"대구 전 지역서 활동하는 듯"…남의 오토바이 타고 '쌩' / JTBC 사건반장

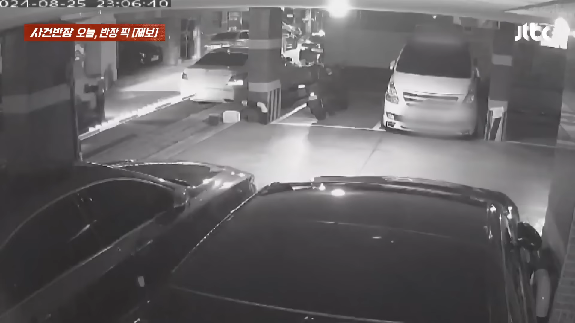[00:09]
빌라 입구 쪽으로 천천히 딱 옵니다. 그러면서 주차된 오토바이들을 싹 스캐링하고 지나갑니다. 잠시 후 꼼지락 꼼지락 뿅
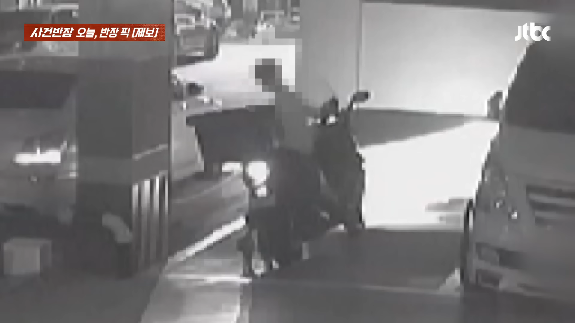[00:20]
하고 나오더니 오토바이 시동을 켜고 내려서 오토바이 뒤쪽을 꼼꼼히 살피죠. 다시 돌아가서 탑승을 하고
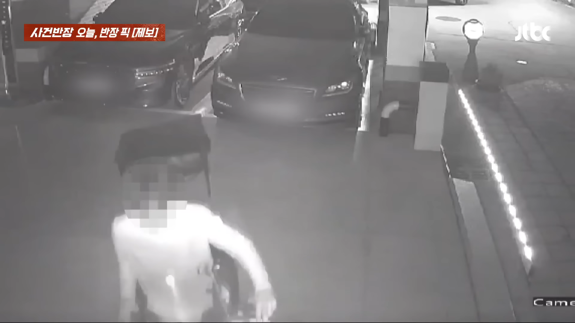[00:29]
시동을 걸고 뒤로 백한 다음에 앞으로 시동 걸고 부릉부릉 하면서 슝 건물 밖으로 떠나가고 맙니다.
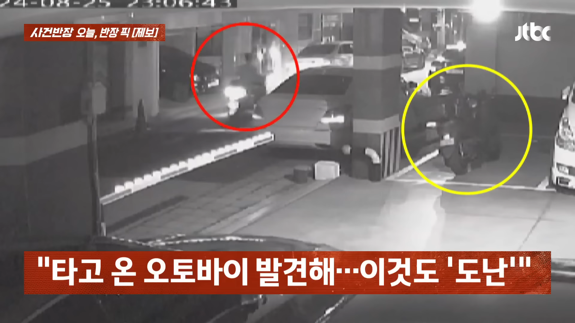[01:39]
고난한 오토바이입니다. 그 오토바이도 사실은 찾았어요. 경찰 신고하니까. 그런데 문제가 뭐냐 하면 으슥한 곳에 골목에 세워놨는데 그 오토바이는 대구 달서구에 있는 오토바이입니다.